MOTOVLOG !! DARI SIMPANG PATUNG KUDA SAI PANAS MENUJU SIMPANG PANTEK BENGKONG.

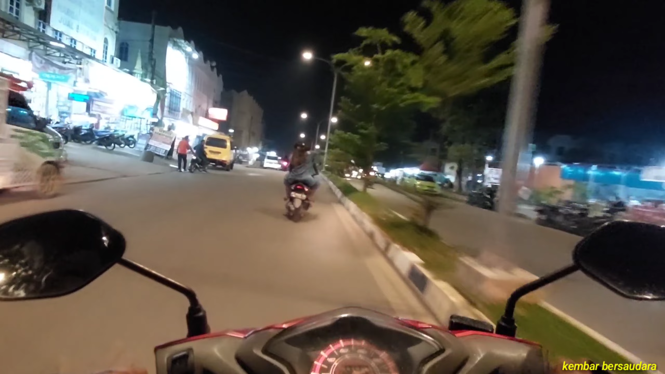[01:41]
Habis pulang dari tempat kawan, ini sekalian mau bikin konten. Mudah-mudahan katanya rekam, mudah-mudahan hasilnya bagus. Ini jalurnya agak apa ya, dulu cuma satu jalur ini. Macetnya luar biasa ini.
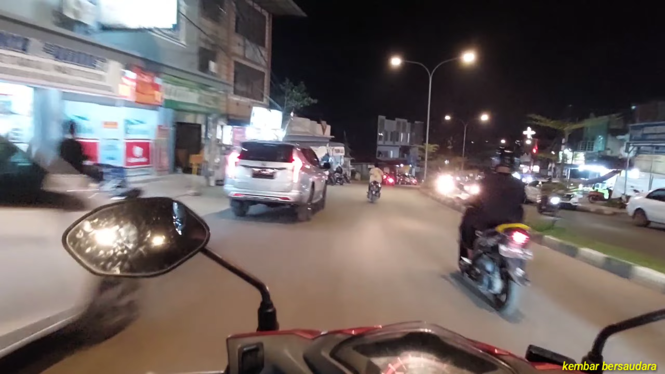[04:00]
Kenapa di sini ramai, soalnya keluar masuk gang dulu. Itu pemandangannya, pemukimannya, lampu-lampunya di atas bukit.